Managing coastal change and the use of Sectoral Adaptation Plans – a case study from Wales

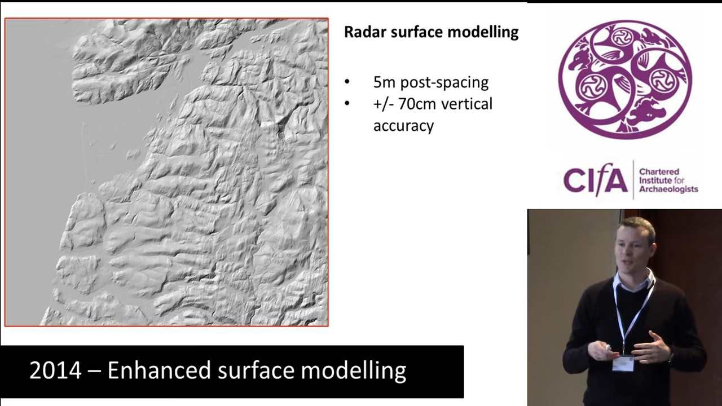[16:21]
so the height of reading every five metres, and with a positive or negative vertical accuracy of 70 centimetres, which, when you're trying to record a site, it might be below one metre. Obviously, it could be about 70 metres or one-metre 70, so it's not accurate enough, not for purpose really. When you zoom in, you can see this is a digital terrain model, so surface features are stripped away. You can see the topography, you can see the lines of a railway track there, but there's not a lot of detail. When we bring in LiDAR data, we obtained from the Environment Agency one-metre LiDAR data, you can see, again,
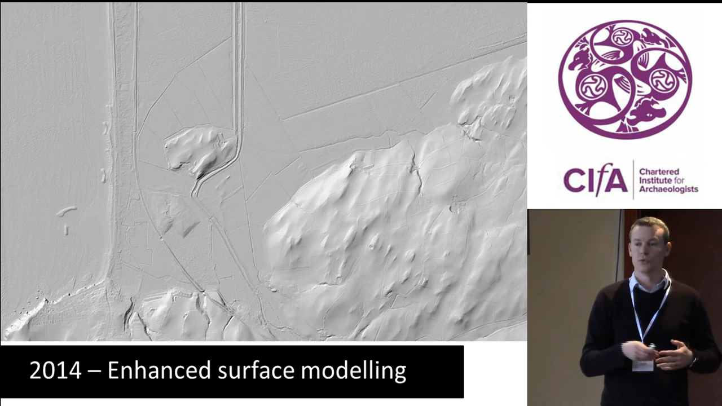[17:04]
it's a digital terrain model, buildings and vegetation are stripped out, but you can see much more detail in the landscape, and this gives you a much better chance of accurately identifying the sites that fall within certain angles. So, I'm really quickly going to run through the process. So, we obtained LiDAR surface data. Again, you get five times more information than on a one-metre place to face, so it's much more accurate. The vertical accuracy is 10 to 15 centimetres. The only downside with it is this is captured by the Environment Agency to identify flood risk in low-linder areas, so it doesn't cover, it doesn't give you complete coverage.
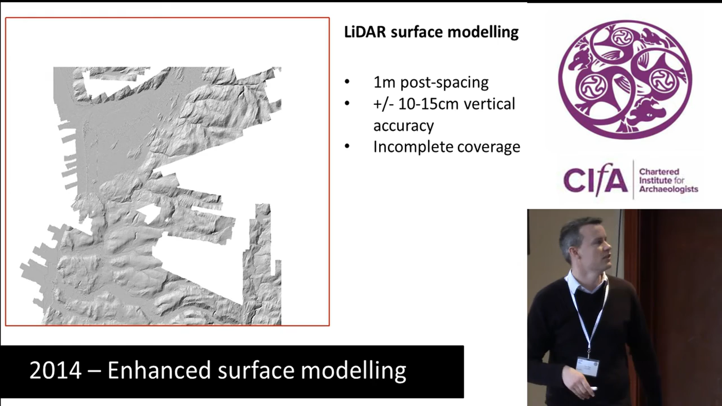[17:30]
But you can blend it with the radar data to keep the potential coverage. Really quickly, I'm just going to run through what we identified on this pilot. So, sites below the one-metre contour being affected by the sea-level rise. In this pilot area, we identified two buildings in Amherstwood,
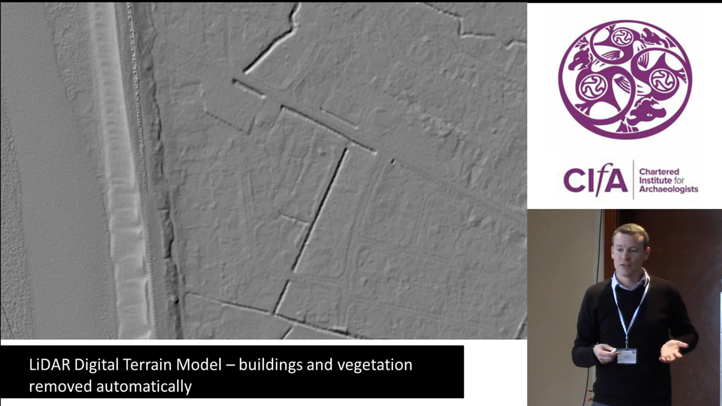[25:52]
as the result of an algorithm, because they take the buildings, strip them out, but the you can see there are ghosts of buildings, there are weird, anachronistic sort of heights in there. So, it's the best we've got, but I don't think it's actually the best they could probably do. So, a way to work with them in a different way would probably do better. And finally, just to look ahead,